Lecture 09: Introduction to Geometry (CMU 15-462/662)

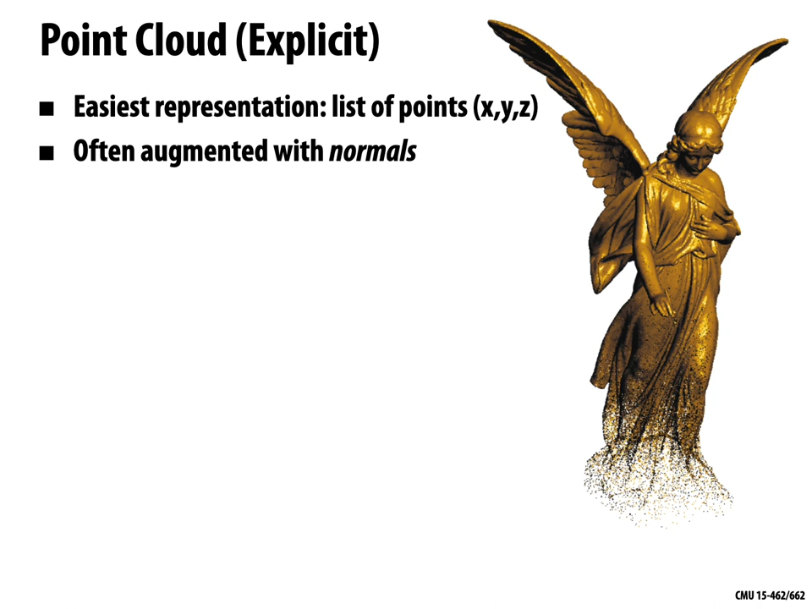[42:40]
We can also attach other data to these points. Often we might also provide a normal direction. You could also put in colors or other attributes. What are the good things about point clouds? Well, for one thing, you can definitely represent any kind of geometry you want this way, right? Every piece of geometry is made up of points. So just give me some of those points. If I have an extremely dense sampling of the shape, then it's easy enough to draw a nice picture.
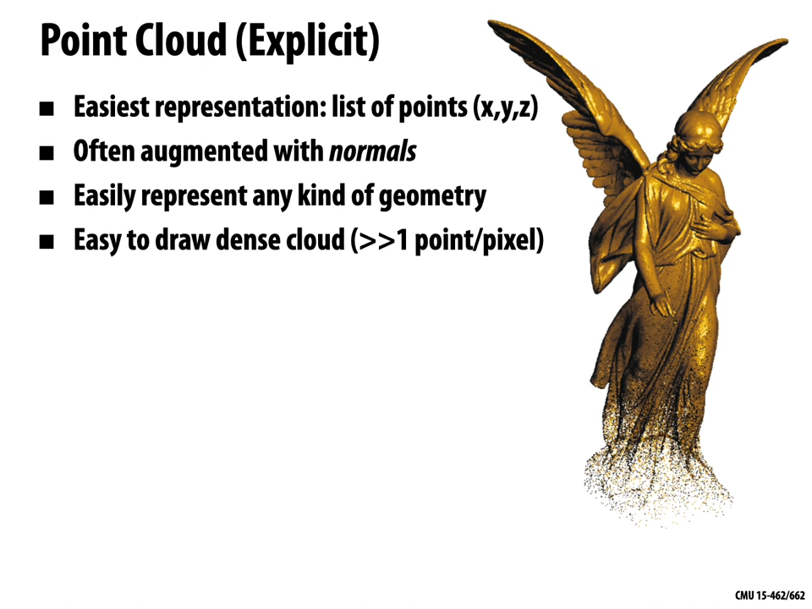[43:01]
I just splat all those points onto the screen. But on the other hand, if I have regions that are undersampled, if I have only a few sparse samples of the surface, like we see at the bottom of the statue on the right, then I have to think about, okay, how should I fill in the gaps? How do I draw this in some nice way? And so there, you know, it's not clear that this is a huge win over using something like triangles. It also becomes harder to do processing or simulation where you need to understand how is each point connected to other points,
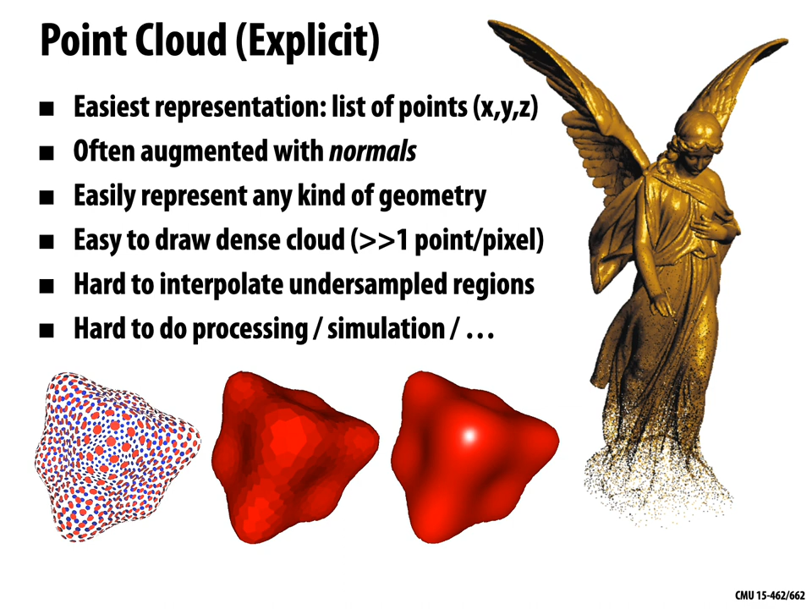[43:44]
right? So this is kind of a good, maybe input format, good for certain kinds of visualization, but won't let us do all the things that we want to do with geometry, at least not with significant additional effort. Okay.